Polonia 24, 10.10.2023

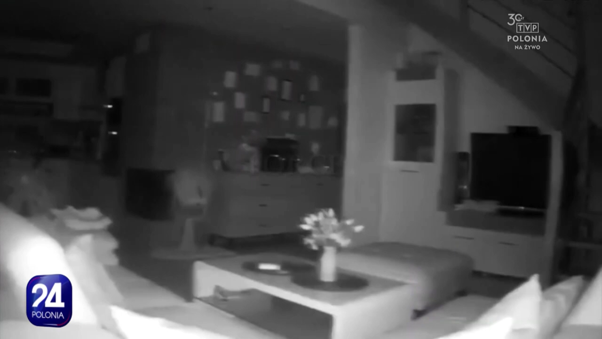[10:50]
Trząsienie ziemi na Słowacji było odczuwalne na południu Polski, m.in. w Tarnowie. Szafka mi ze szkłem zaczęła chodzić cała.